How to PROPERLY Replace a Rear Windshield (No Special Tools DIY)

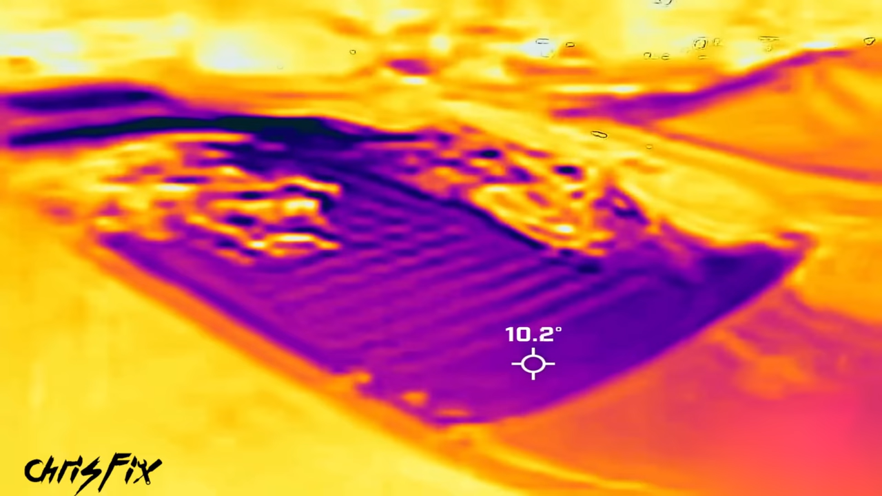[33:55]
my thermal imaging camera capturing the window heating up with a five minute time lapse blue and purple are colder yellow and orange are warmer
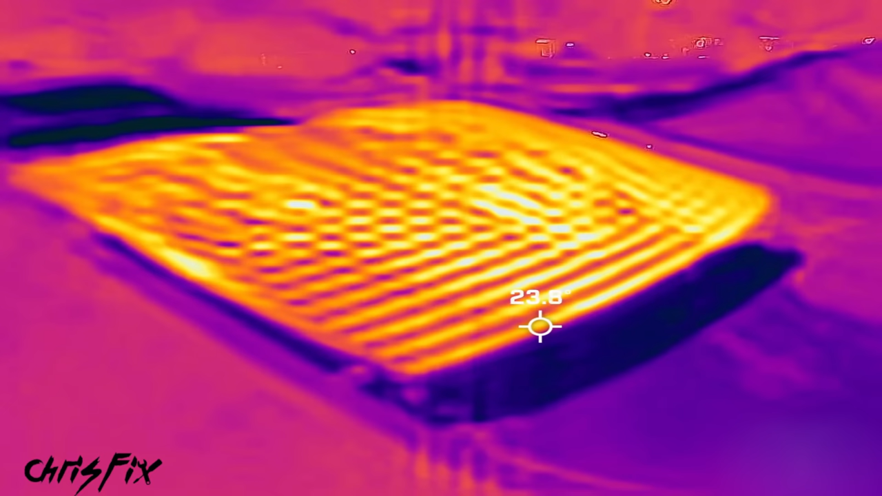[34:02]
and it's so cool you could actually see the grid lines heating up the glass so now the glass is toasty warm
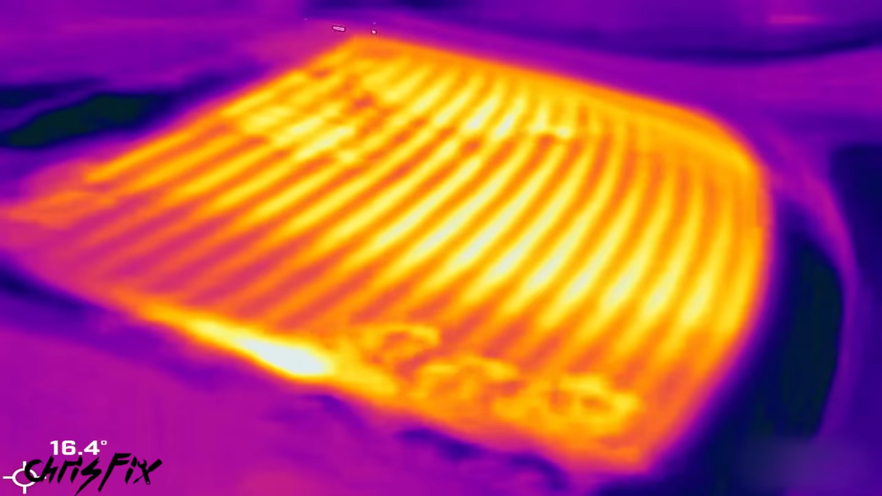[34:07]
and you can see each individual grid line is working perfect just like we tested for beautiful